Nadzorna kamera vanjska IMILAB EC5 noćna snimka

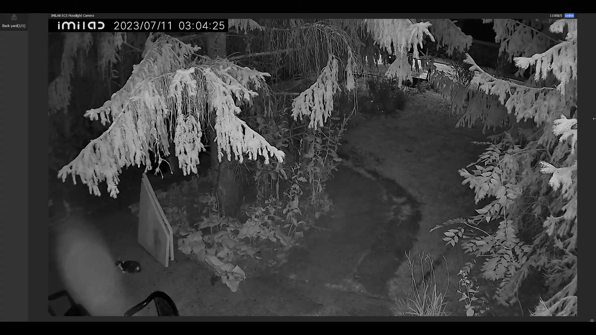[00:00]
Evo ljudi u nastavku možete vidjeti snimku po noći, znači možete vidjeti koja je kvaliteta video snimke po noći, kakvi su detalji. Nažalost još nisam uspio uhvatiti trenutak kada se svjetlo upali. Iako bi mogli se vidjeti neke životinice, mačke, ne znam da li je to jež ili ne, slobodno recite je li to jež, ne znam, mačka se boji ježa ili nečeg trećeg.